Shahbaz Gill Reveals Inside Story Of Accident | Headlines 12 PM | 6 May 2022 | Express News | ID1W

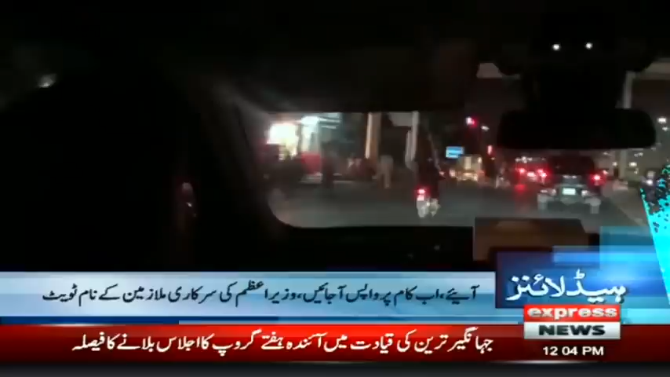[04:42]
کا رات گئے بغیر پروٹوکول لاہور کے موقع فلاکوں کا دورہ کلمہ چوک گلبرگ سمیت موقع فلاکوں میں صفائی سترائی کے انتظامات کا جائز علیہ کہا سابق حکمانوں نے عام آدمی کے مسائل کے حل کے لیے کچھ نہیں کیا